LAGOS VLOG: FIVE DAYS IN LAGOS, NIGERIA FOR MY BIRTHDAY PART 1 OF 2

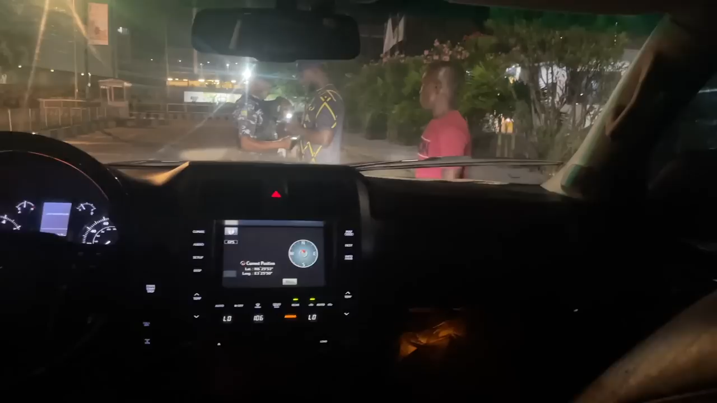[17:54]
Caught this driver with expired documents. Shit. These guys almost caught me vlogging. Shit, he's coming. Bye. What's killing me is the way he's acting. Like, he's actually looking at the papers.